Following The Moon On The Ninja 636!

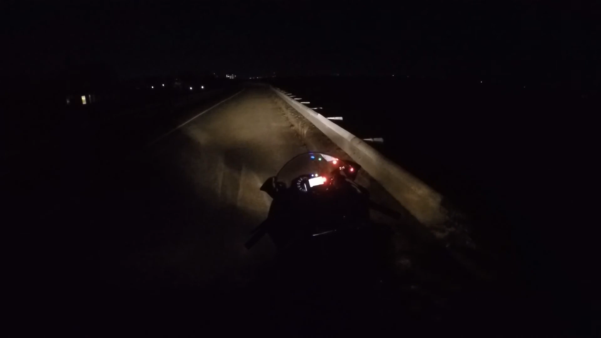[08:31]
Ooh, see that little bunny rabbit, guys? He made it. He made it across the road, guys, in the light of the moon. I'll catch you on the next one. Thanks for watching.